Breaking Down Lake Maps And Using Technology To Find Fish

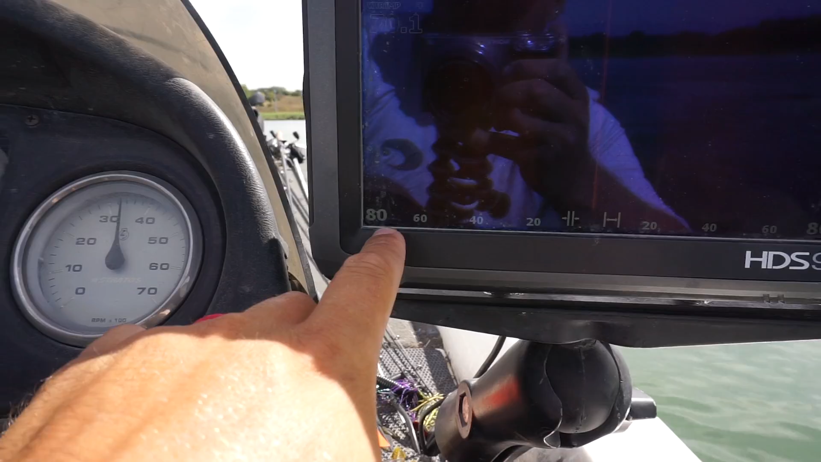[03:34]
Alright so this might be really tough for you guys to see in here because of course the sun had to shine today but here we go this is our side imaging screen right here so you can see it says 80 right there on the bottom so we're shooting out 80 feet. I like to start with 80 when I know there's some structure nearby and I'm just going to get out and scan.
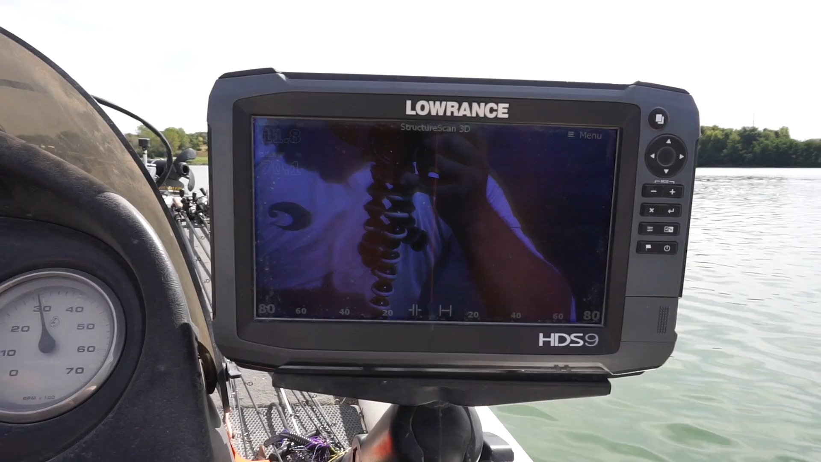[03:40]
I'm going to spend some time back behind the engine take a look at what's there you can kind of see some fish are back over
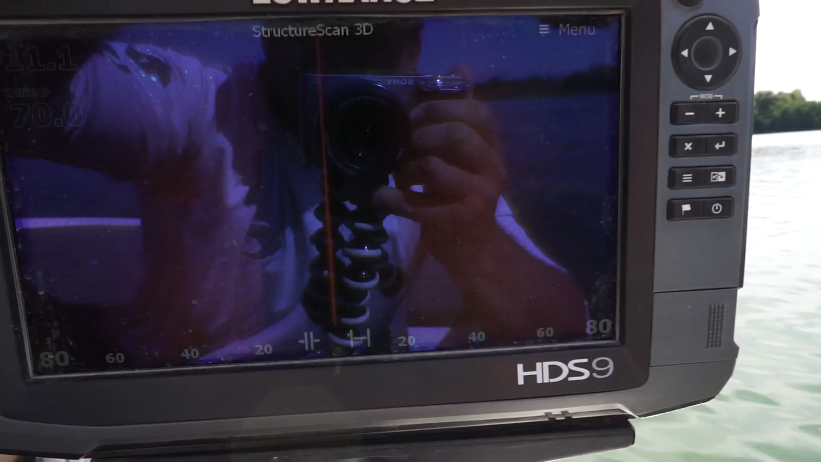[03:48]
there kind of hard to see at this point like I said we're
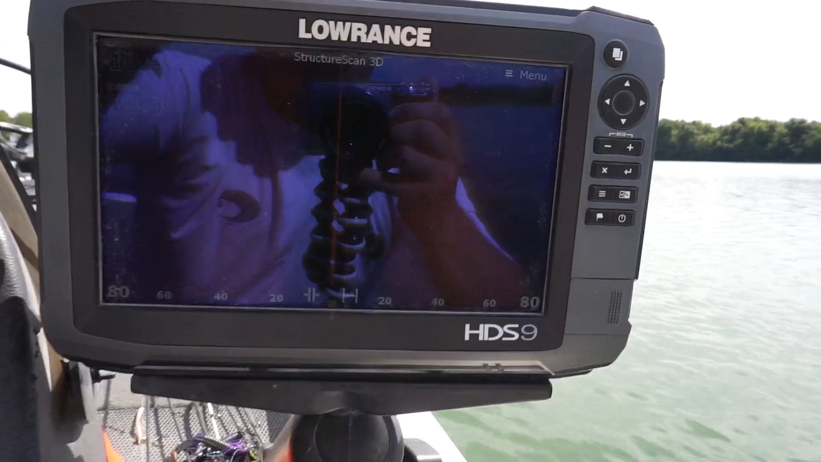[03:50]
going to do our best though so scanning out around here and you can start to see there is a long brush pile right out here.
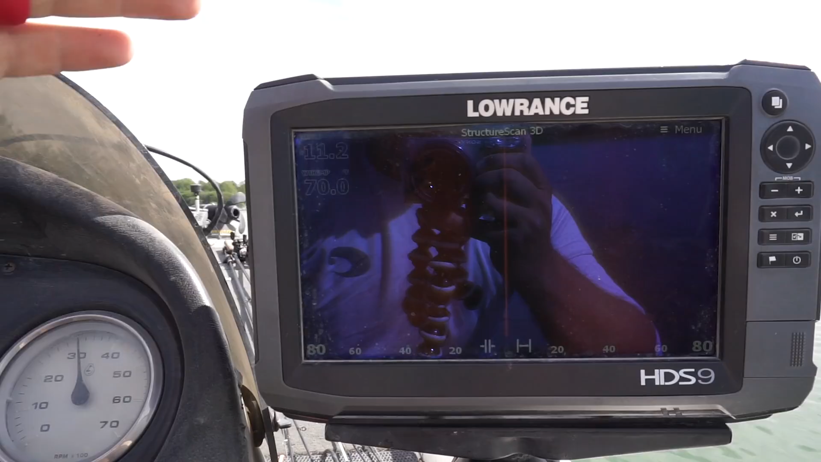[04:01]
So what I like to do is I don't put a waypoint right on top of the brush pile.
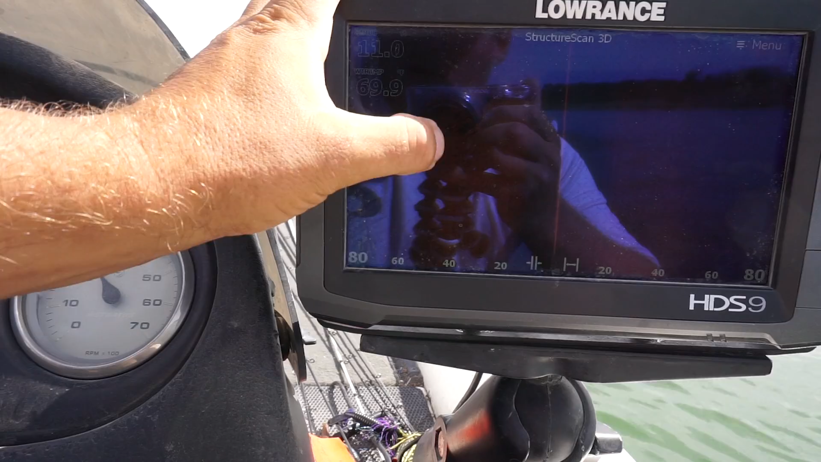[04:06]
What I'll do is I'll put a waypoint where it starts
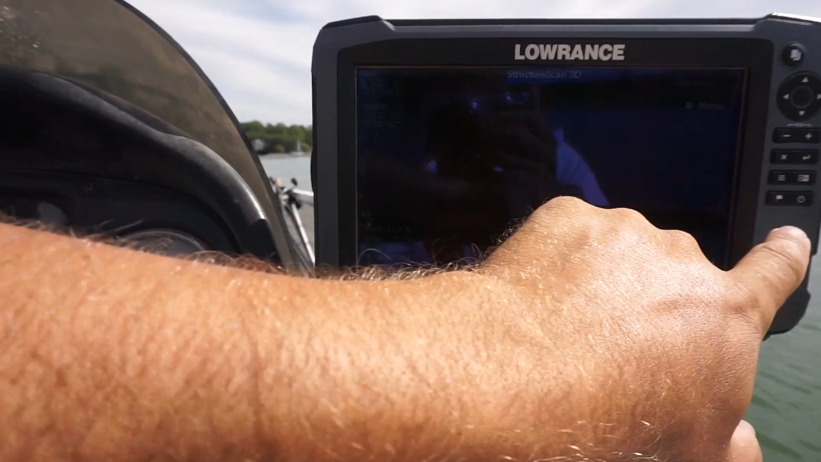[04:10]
so we'll drop it out there push that we want a tree there because it
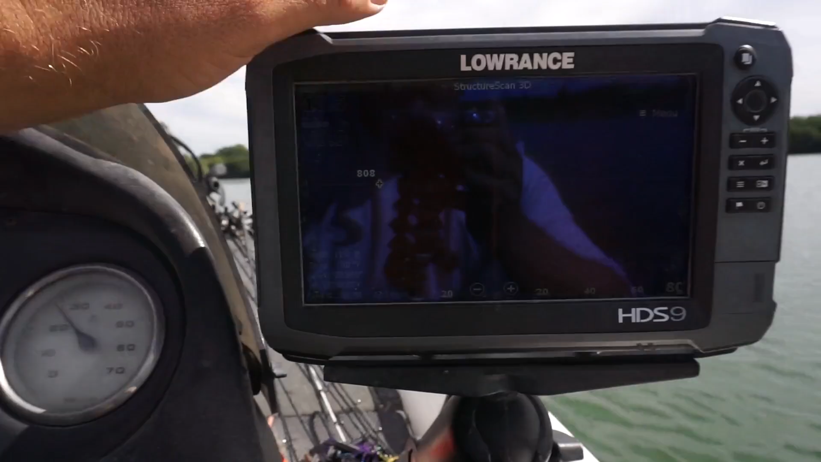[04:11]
is a tree and then we'll go over to where it ends and we'll drop a waypoint where it starts and where it ends.
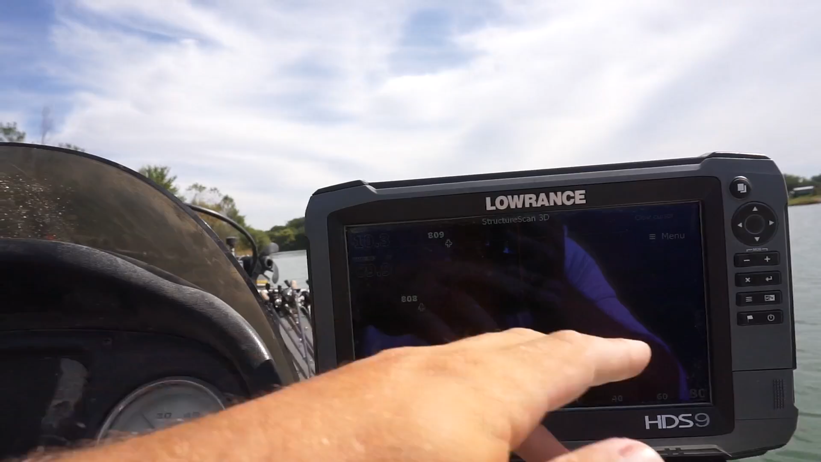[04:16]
So what that allows me to do is I'm not just going to be guessing where that